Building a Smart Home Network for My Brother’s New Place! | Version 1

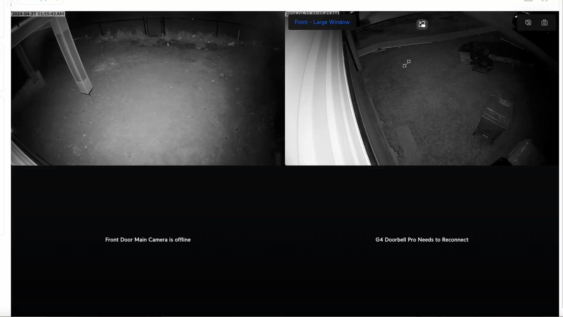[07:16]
The camera is rated for negative 20 to 50 degrees Celsius.